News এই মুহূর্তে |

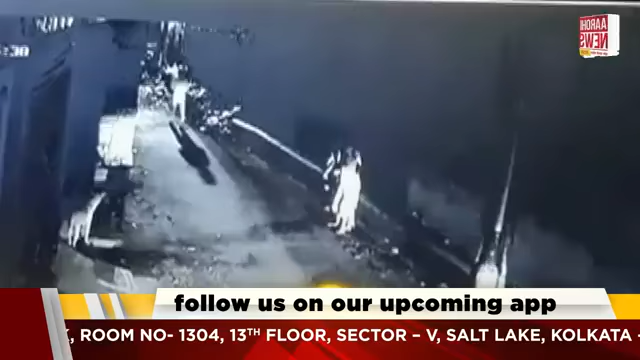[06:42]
ঘটনাস্থলে ছুটে আসে বেলুড় থানার পুলিশ। পুলিশ সূত্রে খবর, বিল্ডিং এর নিচে মোহাম্মদ সাহিদ নামের প্রমোটার বসেছিলেন, তখনই হঠাৎ দুষ্কৃতীরা এসে 4টে বোমা মারে তার সেই নির্মীয়মান বাড়িতে।